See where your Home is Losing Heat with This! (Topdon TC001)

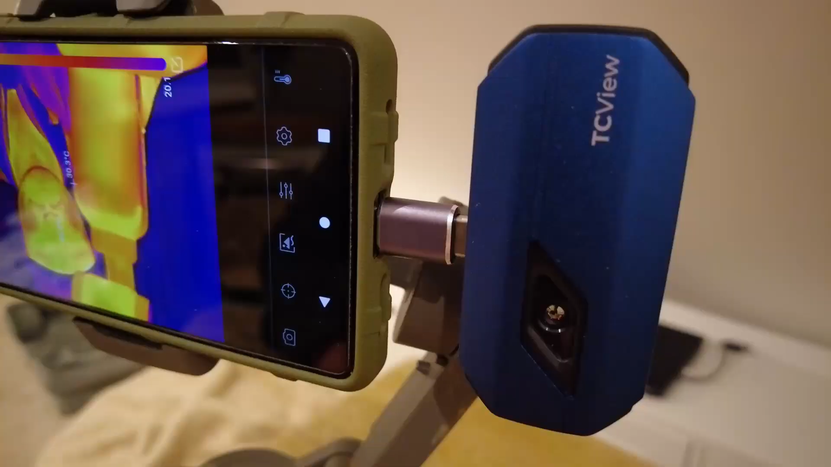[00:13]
oh all right people we're gonna do a little test and review of a top-down thermal imaging camera this is a tc-001
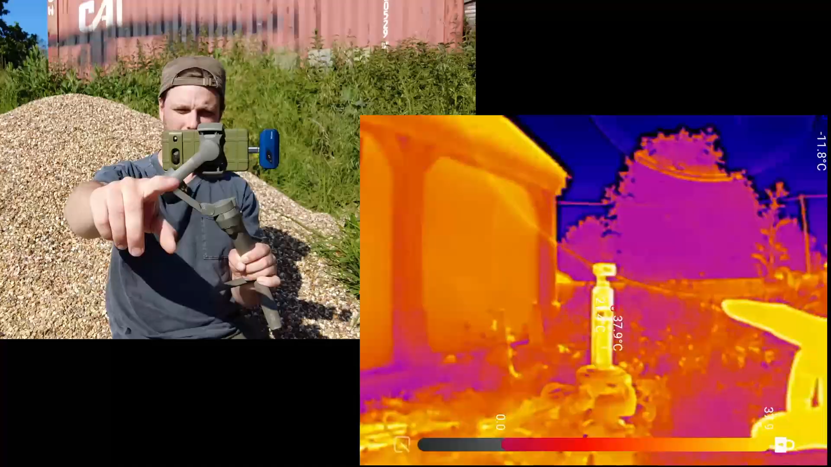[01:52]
looking back at my camera there and so this is what we're going to take a look at later to see what
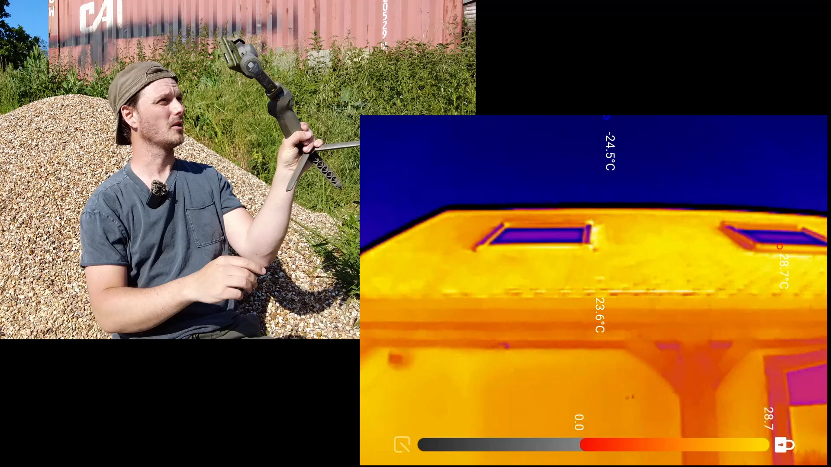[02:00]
On screen: spot 23.6°C
kind of thermal bridging that i've actually got and i like
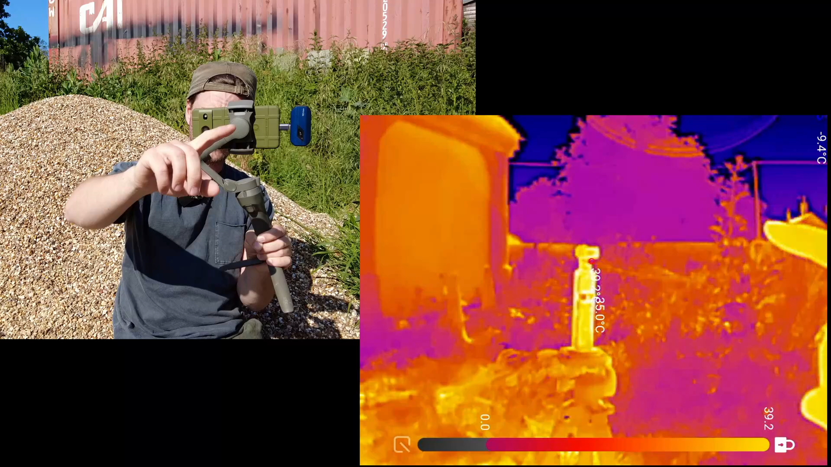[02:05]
on screen so you can see here the red bit there that is the hottest on the screen hottest temperature and the coolest is in blue right up in this corner can you see that up there i was having a look at this earlier this was quite interesting the
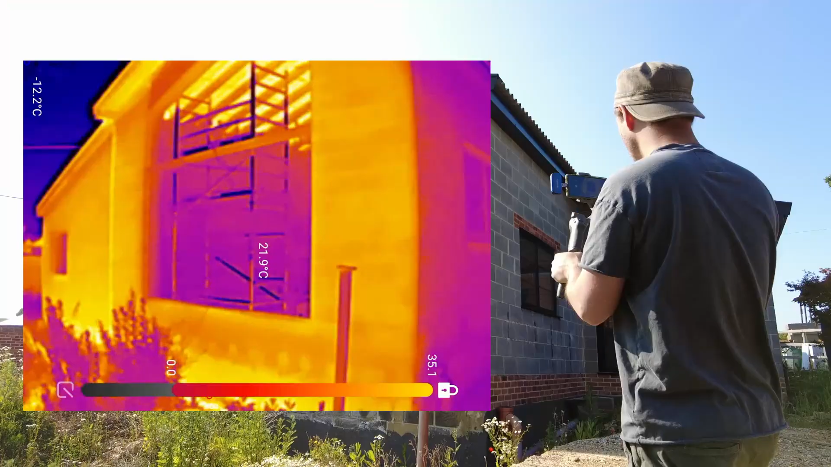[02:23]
On screen: spot 21.9°C
reason why i was interested in this earlier is because i've got some thermal cracking around the windows just over here on this
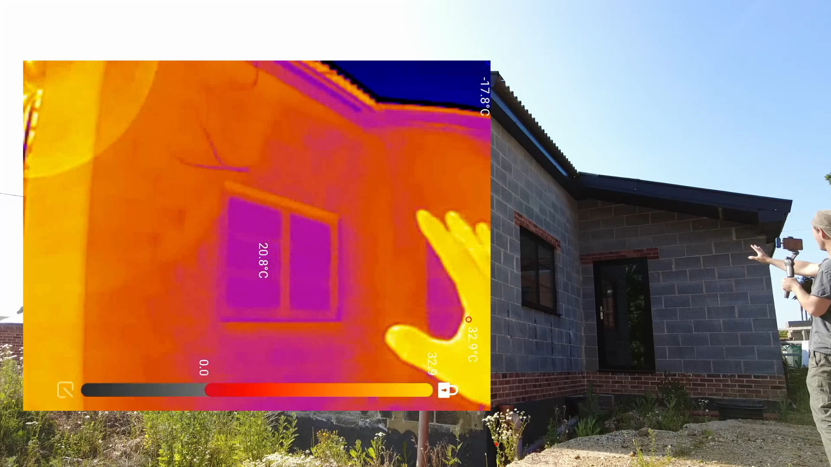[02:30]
On screen: spot 20.8°C
side of the building now over here you can see in the center of
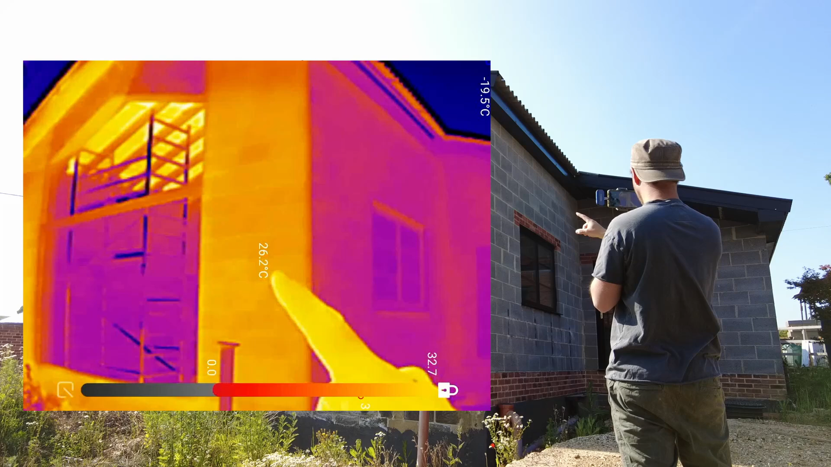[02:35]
On screen: spot 26.2°C
screen that's 26 degrees at the moment but earlier it was about 50 degrees when the sun
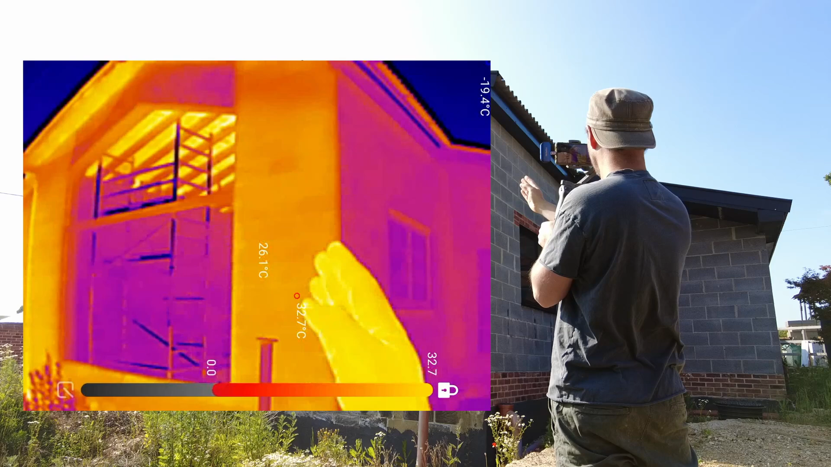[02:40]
was directly on it so it's you can understand how it's expanding and contracting
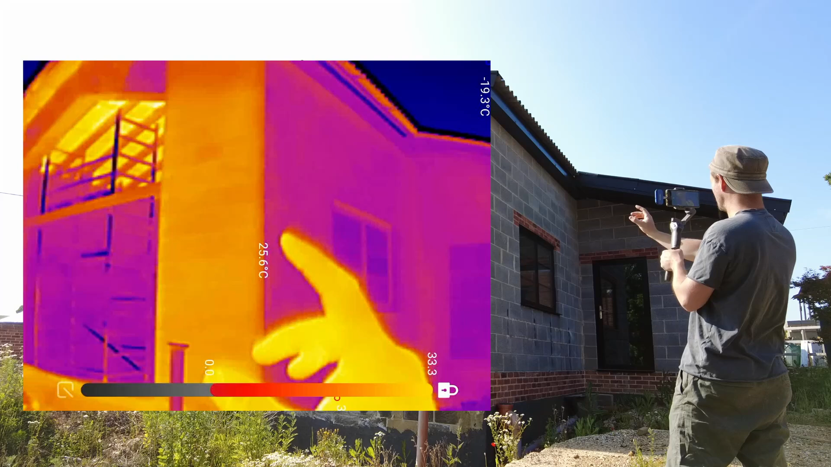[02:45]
On screen: spot 25.6°C
accordingly if you look at the sun that's how high it is at the moment now that's
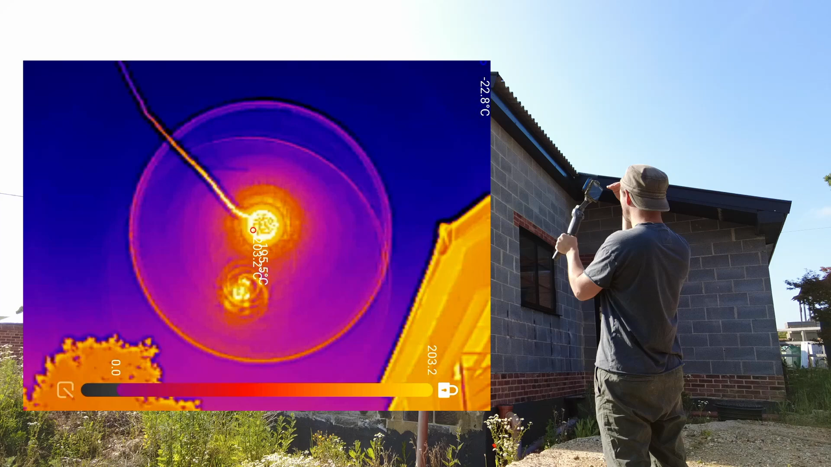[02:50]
burning the actual um sensor can you see that in
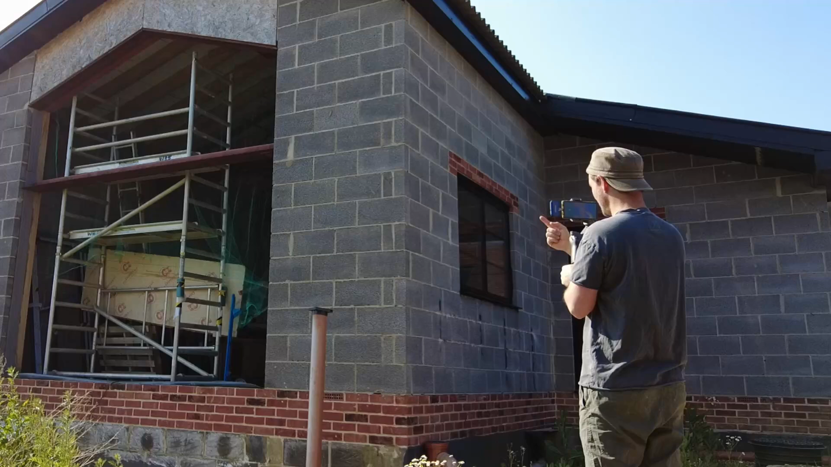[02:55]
a little bit it will click and then it will reset because i panicked i thought i broke it what
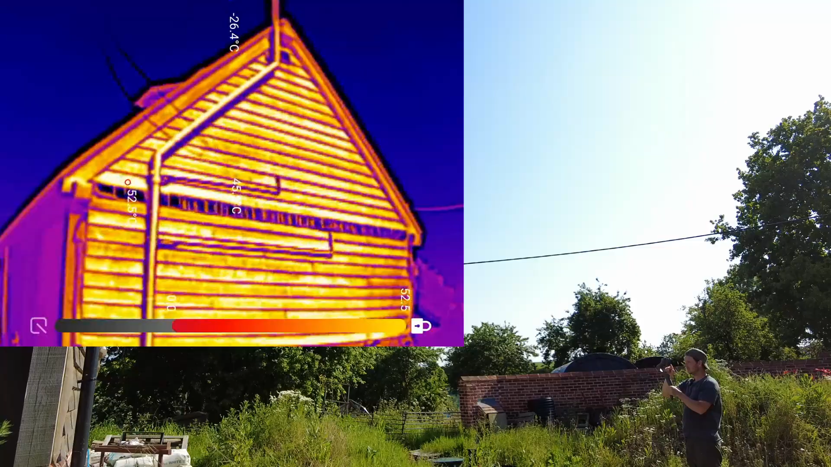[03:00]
you can do is you can go over to this other option and then you can put the picture up up the transparency see that so